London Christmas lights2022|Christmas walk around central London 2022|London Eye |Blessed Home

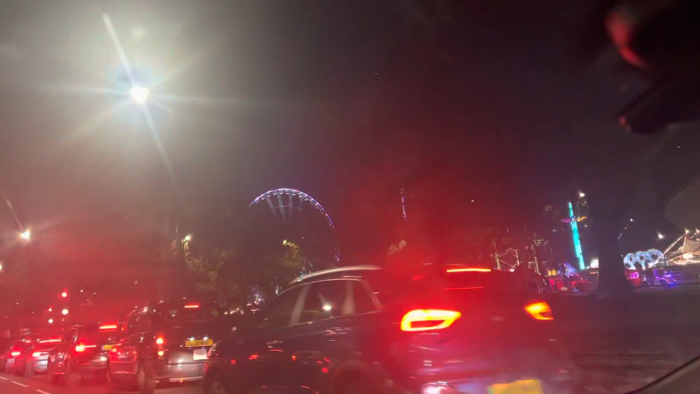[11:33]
you know, London Eye, Trafalgar Square. आपको बहुत मज़ा आएगा.